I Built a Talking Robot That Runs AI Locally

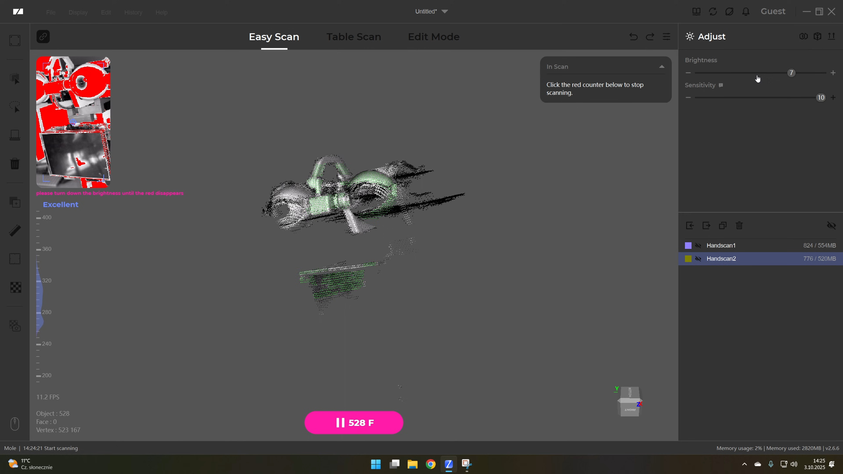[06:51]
3D scanning is a cool technology, but it's not like in the movies where you can just 3D scan something, press a button and you have the exact copy of it.
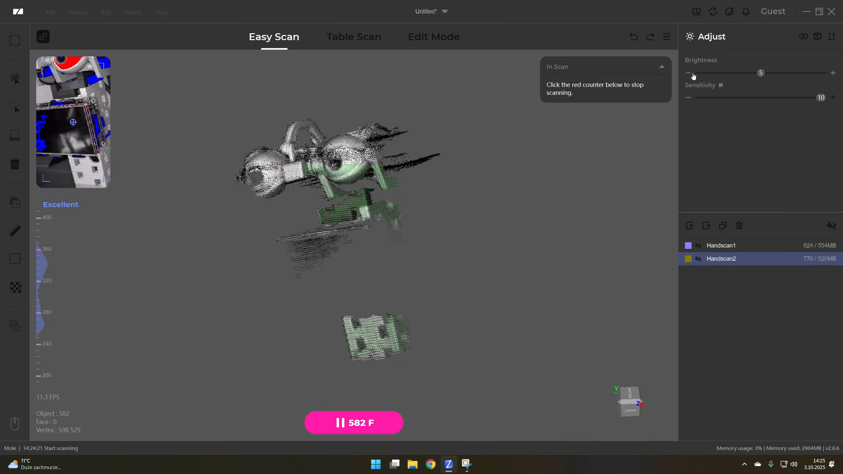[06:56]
There is a lot of things you have to do and a lot of post-processing after 3D scanning in order to prepare something for printing.
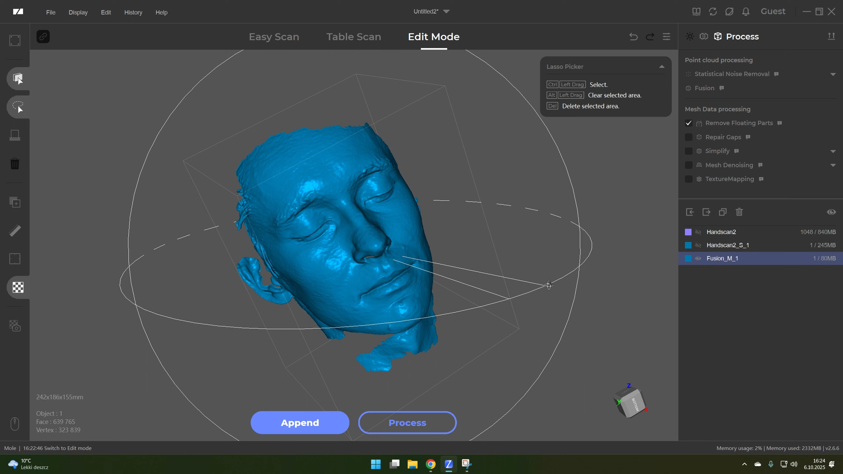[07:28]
As you can see plenty of details in this scan of my face and also there is this weird optical illusion where you think that the face is pointing towards you,
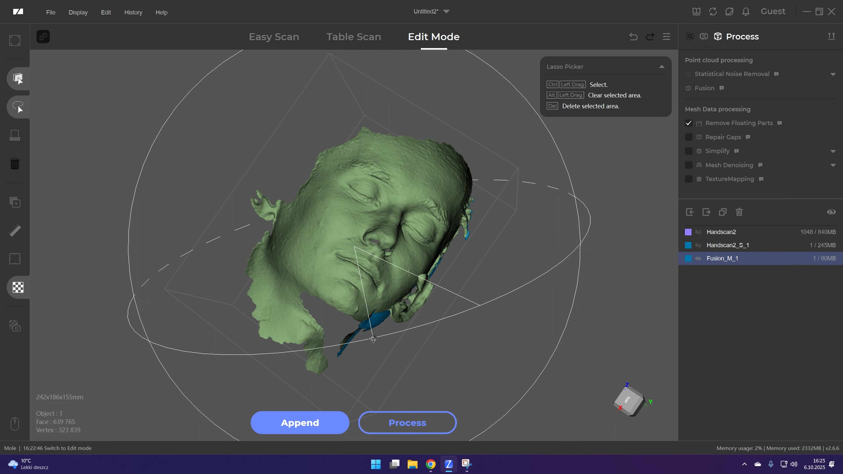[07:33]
but in fact we are inside of my head.
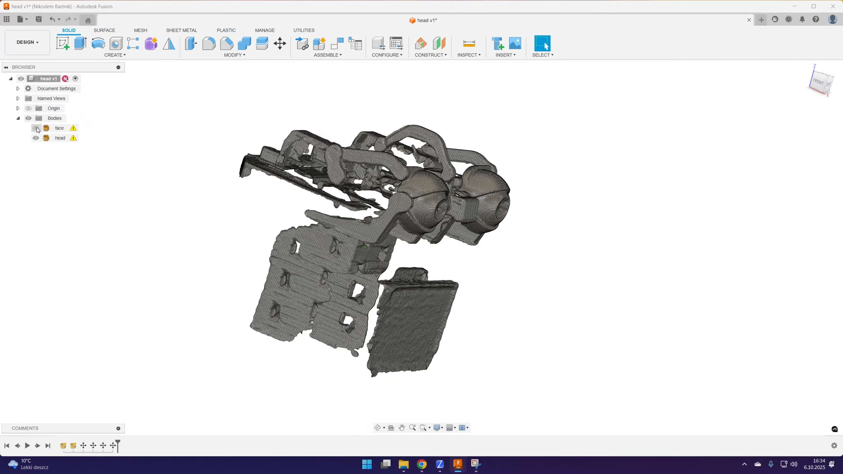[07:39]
I imported both scans into Fusion and as you can see that looks pretty cool.
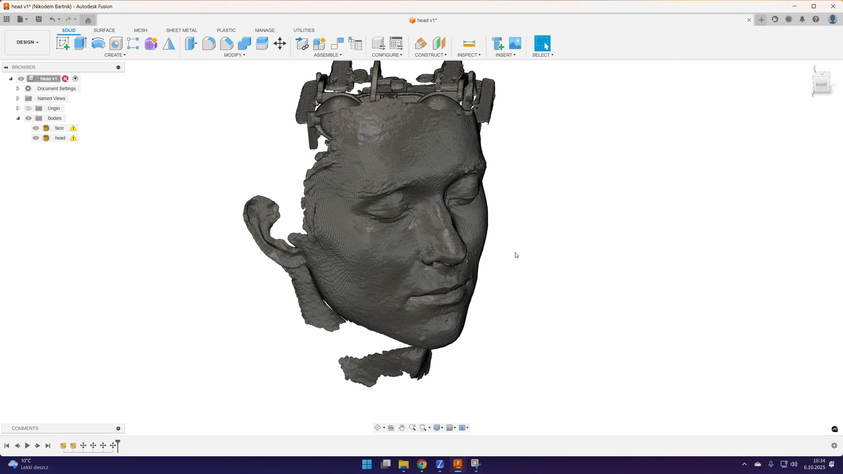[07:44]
We have the exact digital copy of the eyes and my face. I scaled everything,
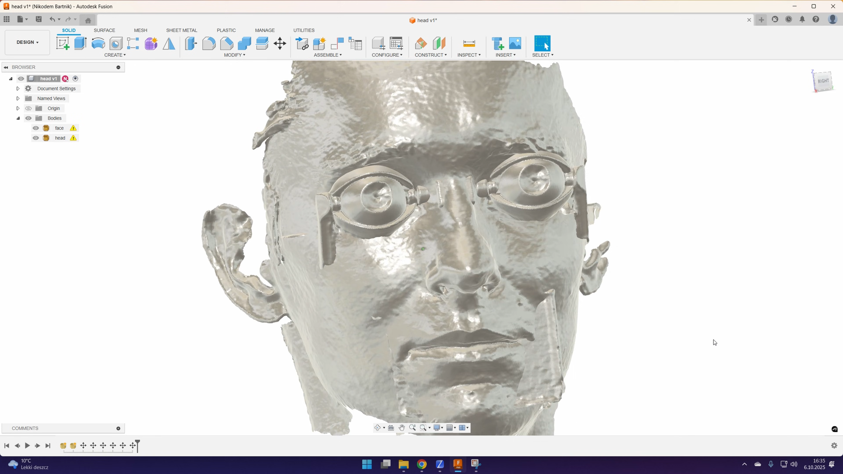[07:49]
aligned that together and it started to look super weird but that's actually what I'm trying to achieve with the robot.
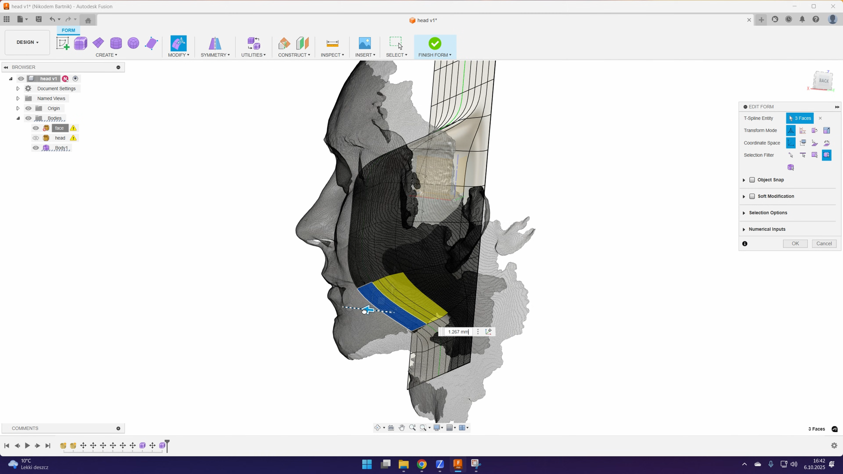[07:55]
I opened the form tool and started to design the face based on the shape of my own face.